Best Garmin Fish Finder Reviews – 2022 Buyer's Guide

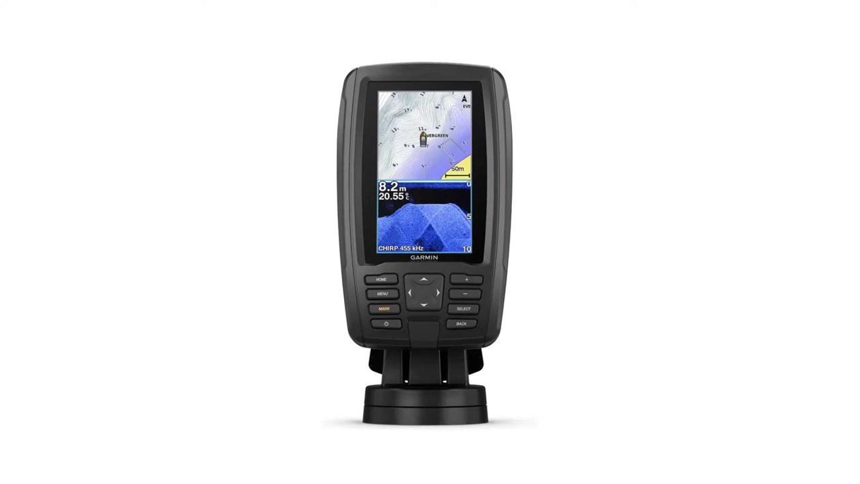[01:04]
Easy to install and even easier to use, it has a bright screen 4.3 display that is easy to read on a sunny day on the water. It includes one transducer that features both Garmin Chirp traditional sonar that delivers remarkable
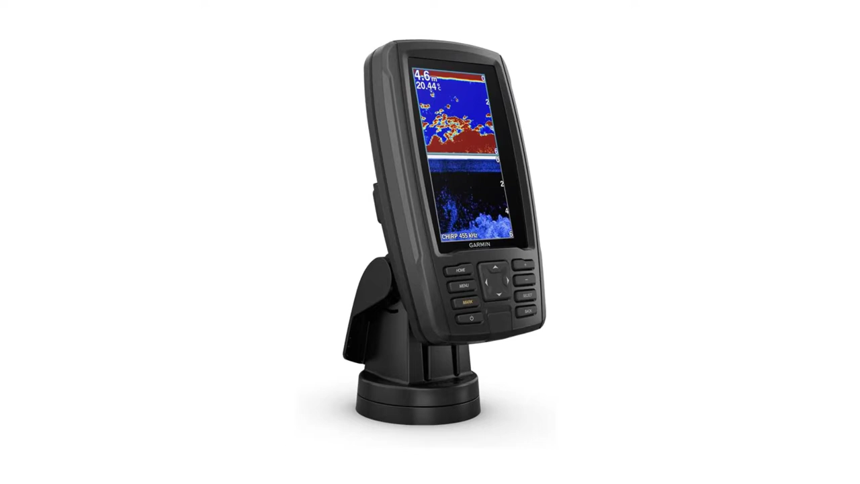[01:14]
target separation in Chirp ClearVue scanning sonar for nearly photographic images of what's below the boat.
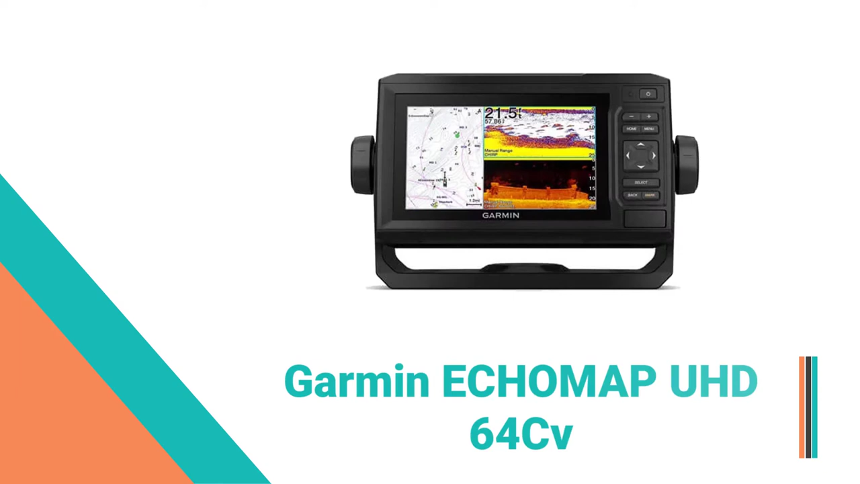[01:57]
Garmin Eco Map UHD 64 CV Fish Finder.
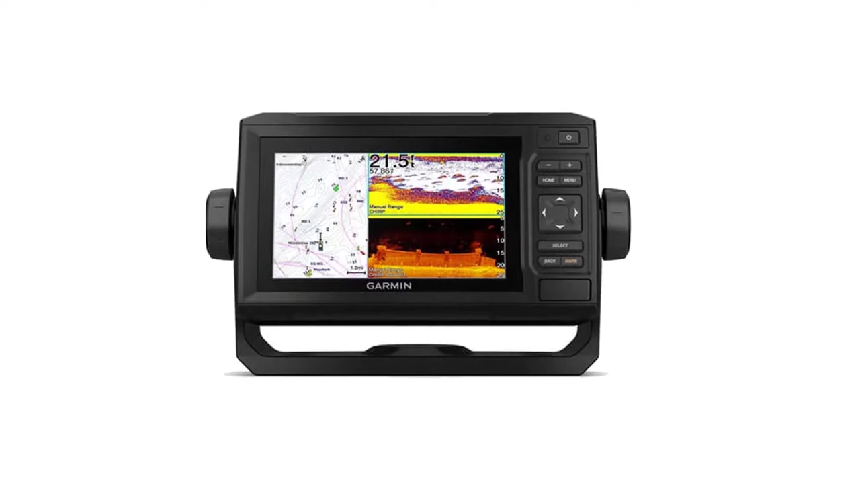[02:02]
Find more fish using the Eco Map Trademark UHD 64 CV combo with a bright, sunlight-readable 6 screen. The GT24 included transducer provides ultra-high-definition clearly scanning sonar,
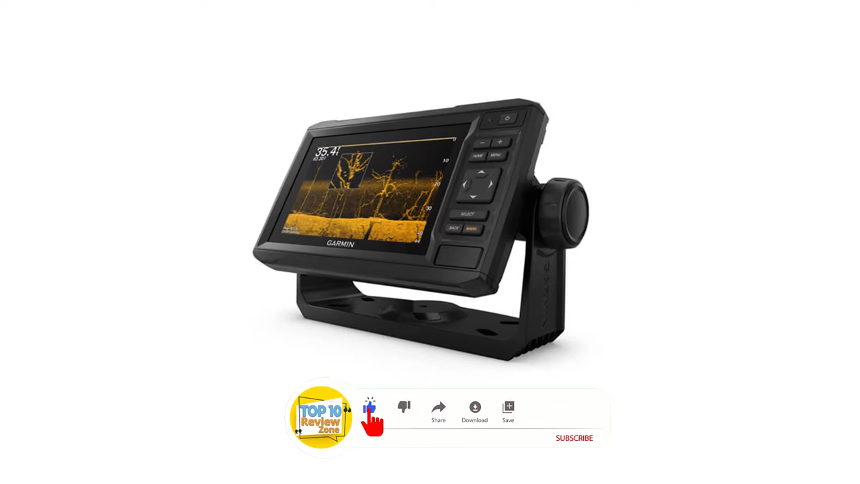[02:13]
so you get a crystal-clear image of what is below your boat, and Garmin High Wide Chirp traditional sonar delivers remarkable target separation.
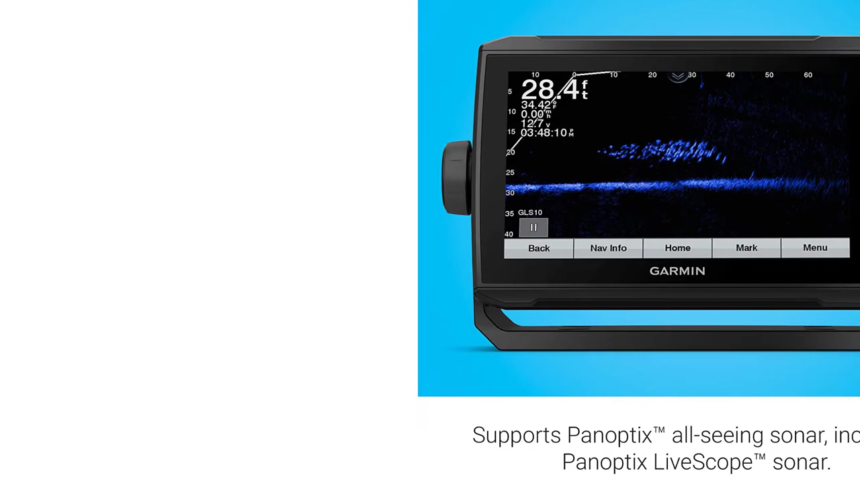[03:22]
On screen: depth 28.4 ft
Along with SideVoo and ClearVoot, you also get Chirp imaging and support for some of the best sonars. This comes preloaded with Lakeview G3 maps, which covers over 17,000 lakes to help you find the best fishing spots.
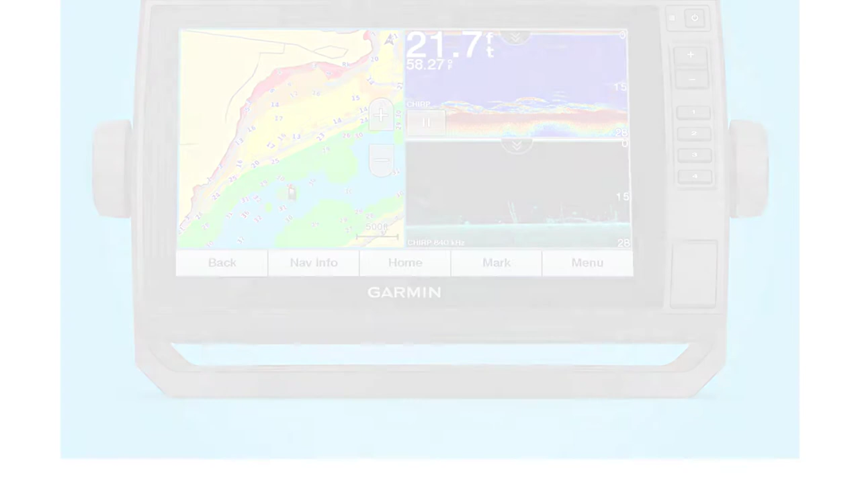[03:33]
If that's not enough, you can share sonar data with nearby people using Echomat Plus, UHD, and Ultra models.
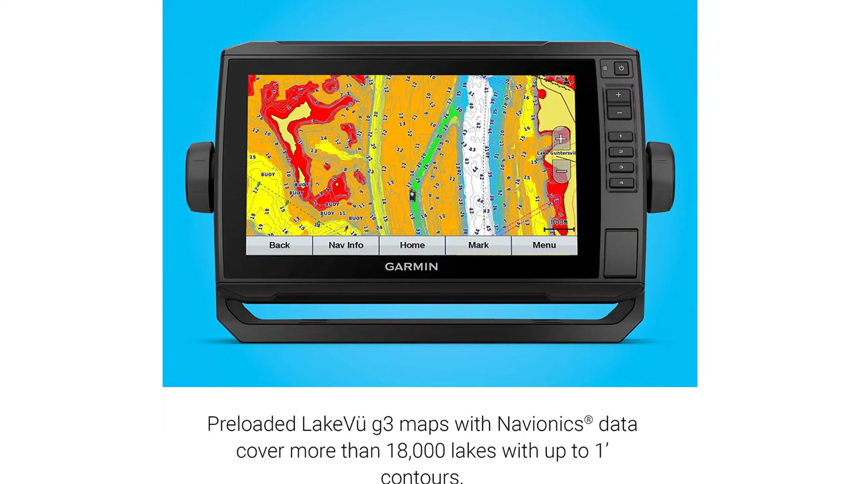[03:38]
Key Features.
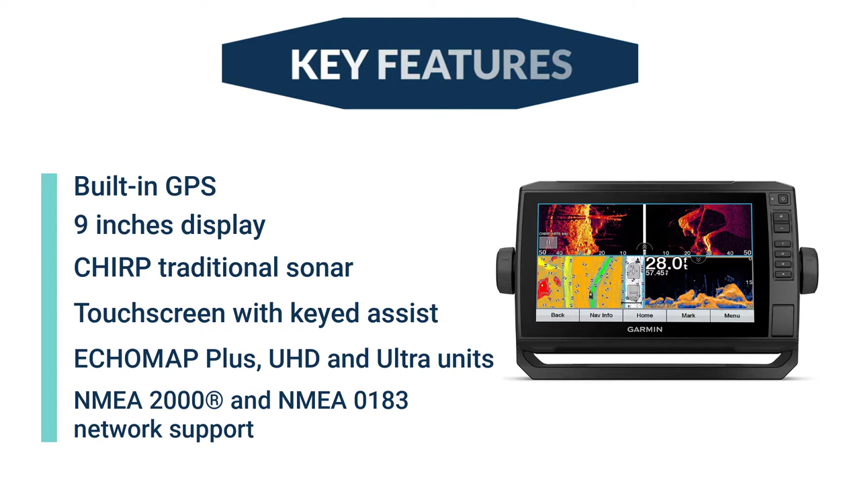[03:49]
Number 7.
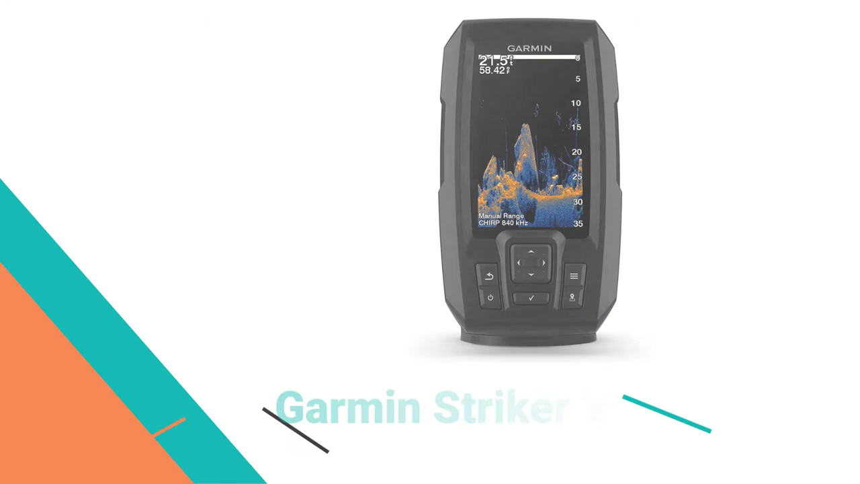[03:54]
Garmin Striker Vivid 4CV Fish Finder.
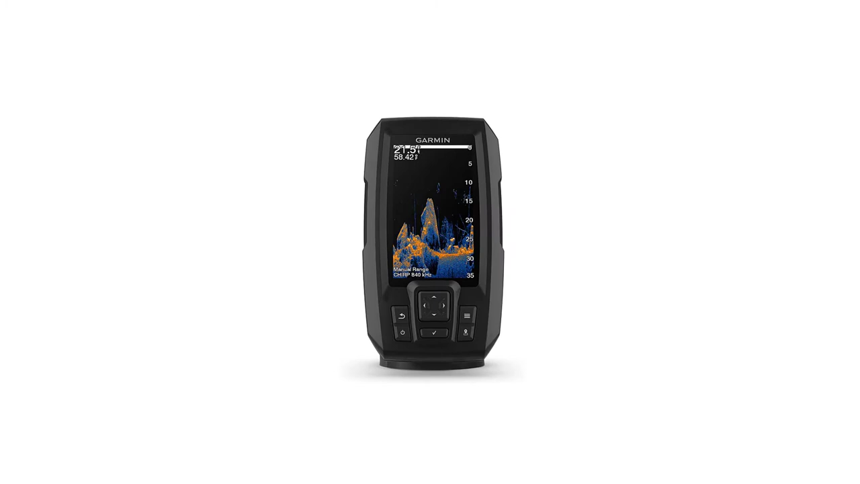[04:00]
Now we have the smaller vertically oriented 4-inch model. Only the 4CV is offered now, with the 4 sonar unit being eliminated. This unit is great for use in kayak fishing, as well as a good portable option.
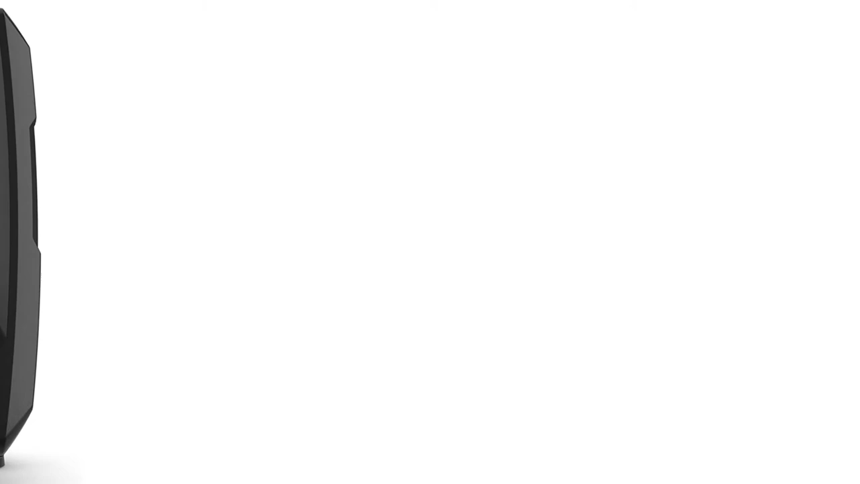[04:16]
Not much has changed on this year's versions, and they are still good cheap pitch finder choices.
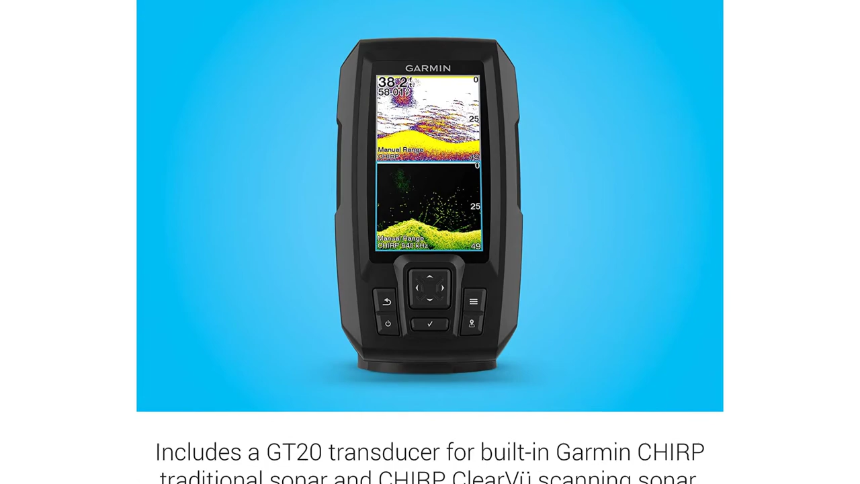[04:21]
The 4CV has Chirp ClearVoot and 77-200 kHz traditional sonar,